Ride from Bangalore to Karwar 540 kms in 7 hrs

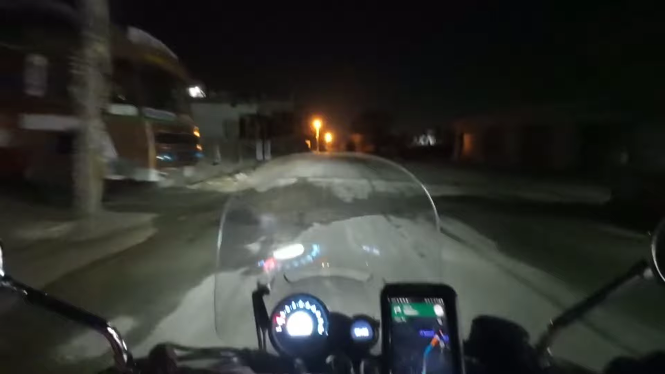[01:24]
ಆಯಿತಾ? ಸೊ ಕೋರ್ಮಂಗ್ಲ ಫೋರಮ್ ಎದುರುಗಡೆ ರೋಡು ಯಾಕೋ ಕ್ಲೋಸು, ಯಾಕಂತ ಗೊತ್ತಿಲ್ಲ.
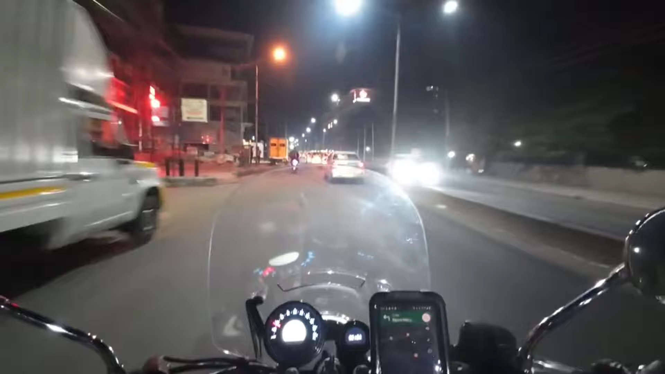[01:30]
ಸೊ ಅದಕ್ಕೆ ಈ ಮ್ಯಾಪಿಗೆ ನನಗೆ ಅಲ್ಲಿ ರೈಟ್ ಟರ್ನ್ ಕಂಪಲ್ಸರಿ ತೊಗೊಳ್ಳೇಬೇಕಿತ್ತು. ಇನ್ನು ಕೋರ್ಮಂಗ್ಲ ಒಳಗಡೆಯಿಂದ ಎಲ್ಲೋ ಹೋಗ್ತಾ ಇದ್ದೀವಿ. ಸೊ ETA ಅಸೆಚೇನ್ ಚೇಂಜ್ ಆಗಿಲ್ಲ, ಬಟ್ ದೇರ್ ಇಸ್ ಅ ಸ್ಲೈಟ್ ಡಿವಿಯೇಷನ್ ಇನ್ ದ ರೋಡ್. ಮತ್ತು ಈ ರೋಡಲ್ಲಿ ಸ್ವಲ್ಪ ಒಳ್ಳೆ ಟ್ರಾಫಿಕ್ ಕೂಡ ಇದೆ. ಓಕೆ, ಆಲ್ಮೋಸ್ಟ್ 45 minutes ರೈಡ್ ಮಾಡಿದ್ಮೇಲೆ
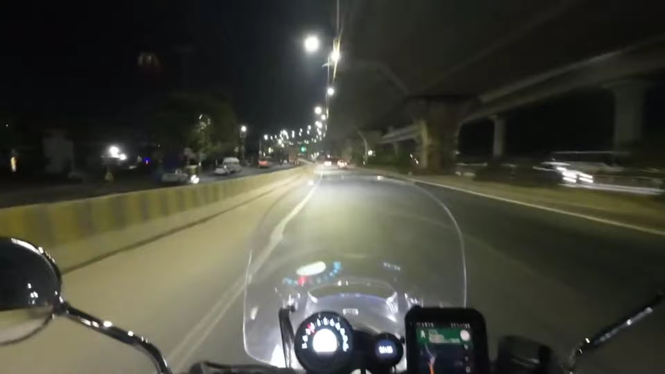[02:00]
ಬಂದು ಹೈವೇ ಇವಾಗ ಟಚ್ ಆಗಿದ್ದೀವಿ. ಸೊ ಪ್ರಾಬ್ಲಮ್ ಏನಂದರೆ ಬೆಳಗ್ಗೆ 5:30 ಮುಂಚೆ ಈ ನೈಸ್ ರೋಡಲ್ಲಿ 2-wheelersನ ಬಿಡಲ್ಲ. ರಾತ್ರಿ 10:30-11 ಮೇಲೆ ಮತ್ತು ಬೆಳಗ್ಗೆ 5:00-5:30 ತನಕ 2-wheelersನ ಬಿಡಲ್ಲ ನೈಸ್ ರೋಡಲ್ಲಿ. ಸೊ ಅದಕ್ಕೆ ನಾನು ಸಿಟಿ ಒಳಗಡೆಯಿಂದ ಬರಬೇಕಿತ್ತು.